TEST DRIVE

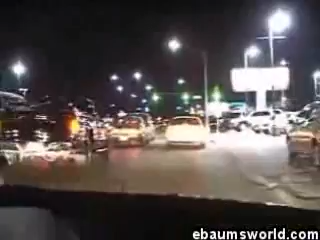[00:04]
They got better roads over there. Hey, check out the Rico right there, man. Damn, that thing's bad, dude. Let's go for a test drive. You serious?